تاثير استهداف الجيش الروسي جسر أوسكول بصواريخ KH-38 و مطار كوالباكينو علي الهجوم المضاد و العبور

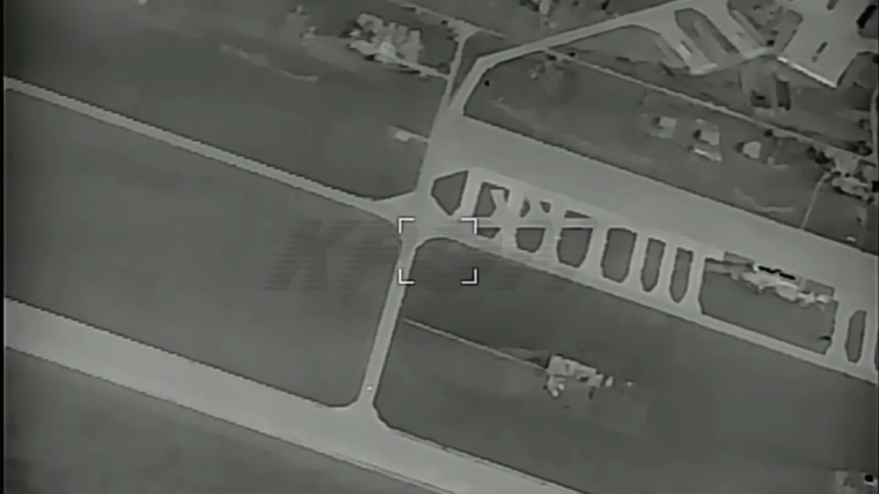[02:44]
والمفروض انها كانت هتشارك في دعم الهجوم
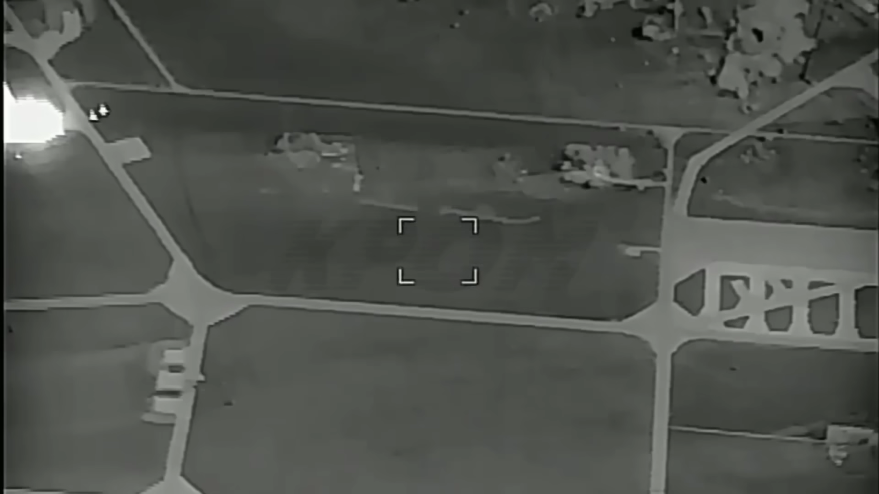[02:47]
المضاد الاوكراني على شرق خرسون بخلاف ان مدارج المطار وبنيته التحتية تعرضت للهجمات فحتى
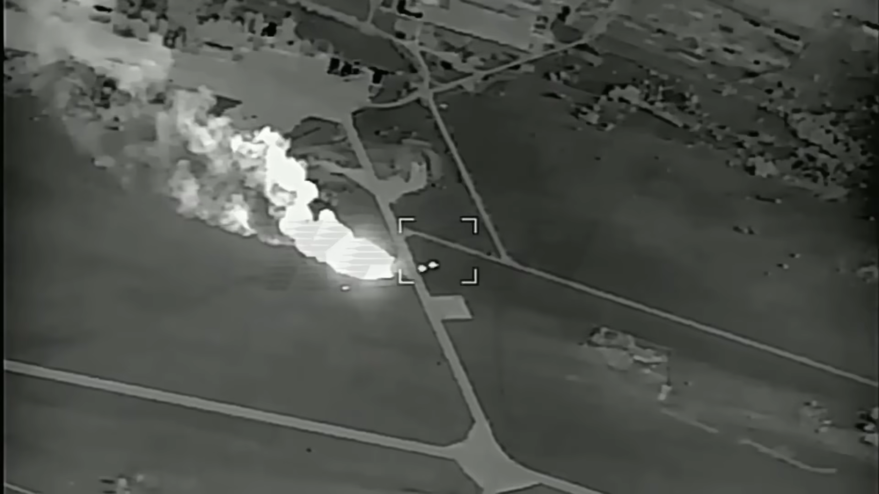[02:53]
درونات بيرقدار اللي بتنشط في المحور ده هتواجه برضو صعوبة في الاقلاع من مدارج المطار وده بلا شك هيجبرهم على